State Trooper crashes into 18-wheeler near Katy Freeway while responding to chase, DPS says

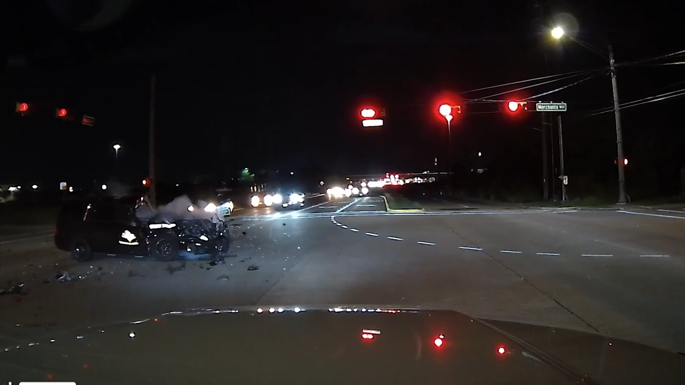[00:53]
A suspect car had four children inside along with the driver and an adult passenger. Now throughout the incident, a suspect's car rammed into a trooper's car. A trooper's foot was run over by the suspect and two DPS cars stopped the suspect eventually with pit maneuvers. Now another trooper was responding to the scene and went into an intersection near this area, but a semi truck appeared to have the green light and did not see the trooper and was unable to stop in time. The trooper there crashed into the semi and almost flown via life flight.